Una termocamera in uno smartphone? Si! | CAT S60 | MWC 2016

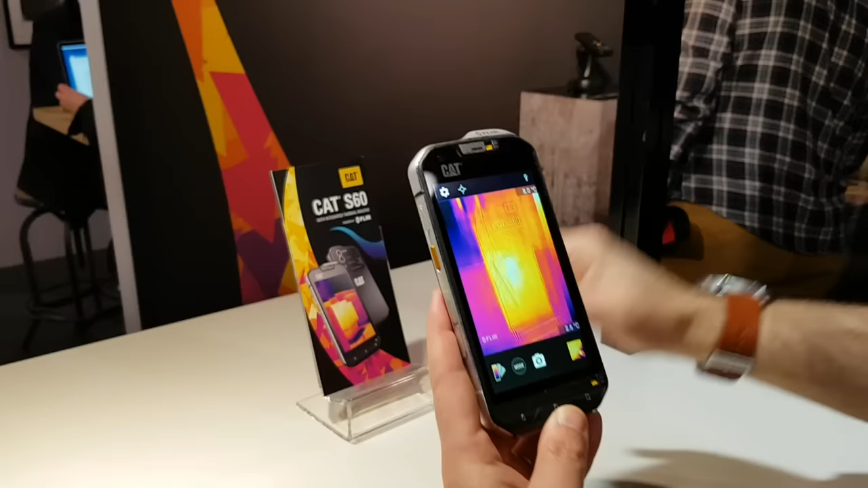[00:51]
vedete allora qua abbiamo un piano freddo e se lo inquadro abbiamo un'immagine uniforme,
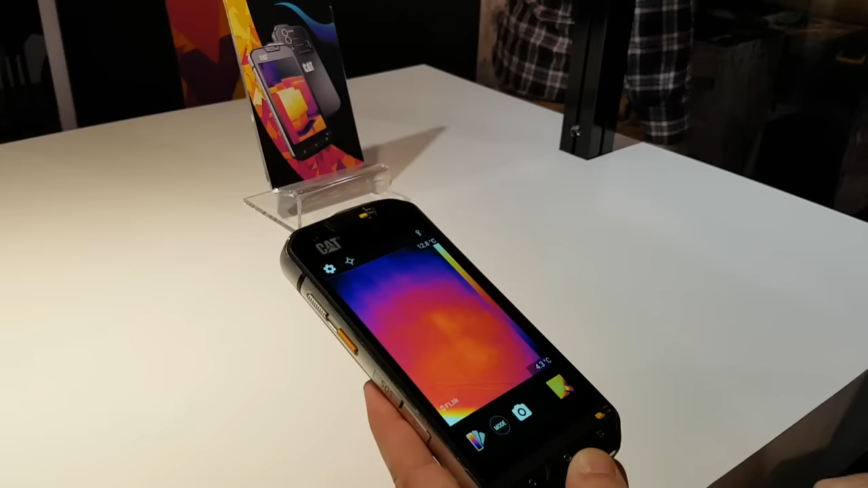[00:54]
se metto la mia mano che è calda, vedete come cambia? E più è blu, più è freddo, più è tendente al giallo e rosso, più la superficie è calda.
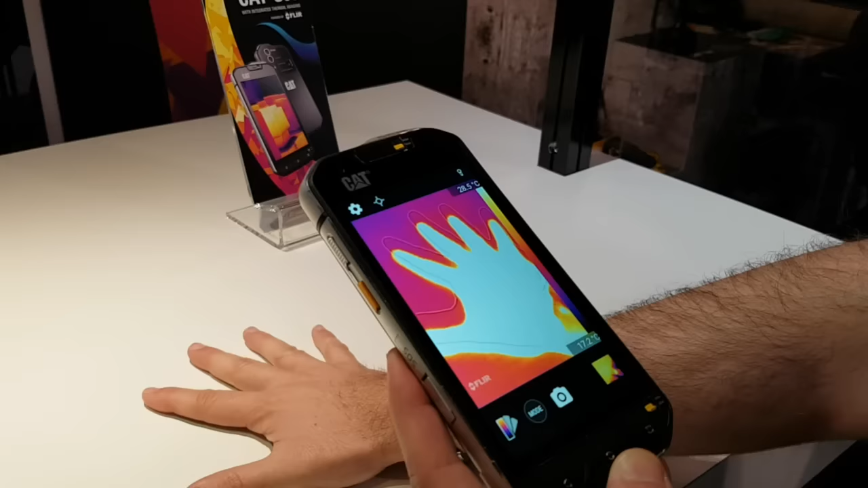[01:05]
Se tolgo la mano, vedete, sulla superficie rimane la mia impronta, non tanto perché ho la mano unta, ma perché rileva che in queste zone c'è più calore.
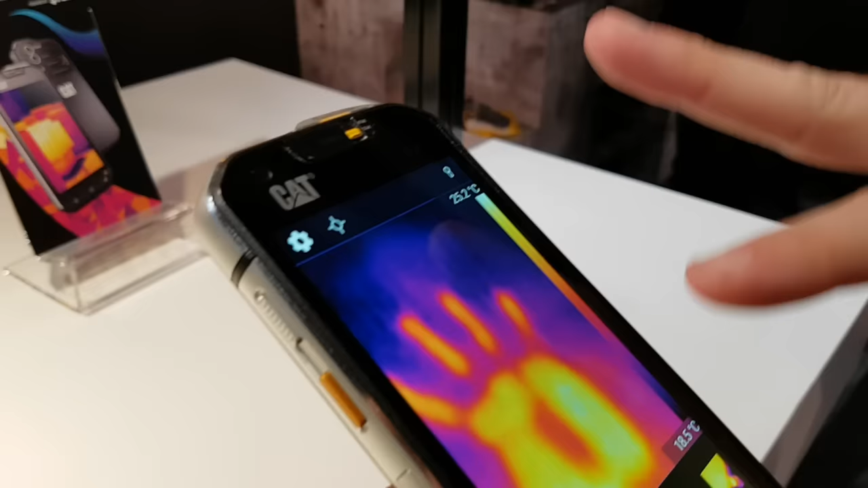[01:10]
Possiamo cambiare anche la modalità di visualizzazione della temperatura,
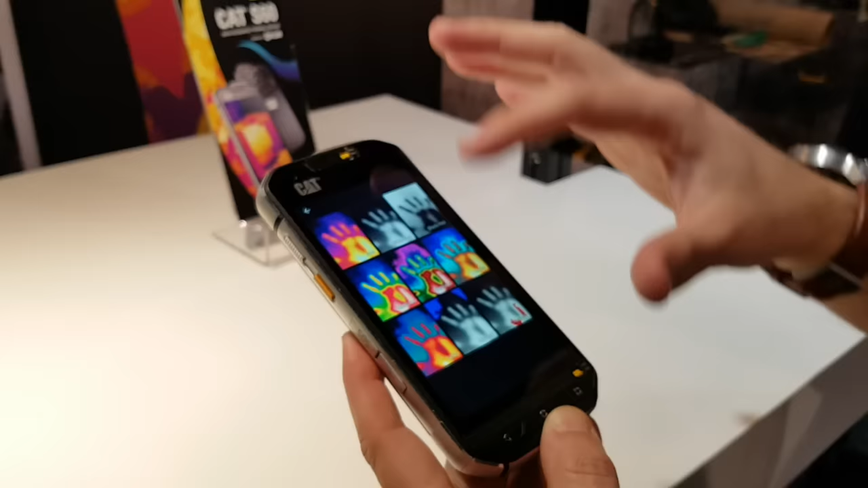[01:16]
vedete aumentare il contrasto, vederla in bianco e nero e tra l'altro qua a destra c'è anche il grafico che ci indica i vari colori, a che temperature corrispondono, per esempio posso anche andare a misurarmi la febbre.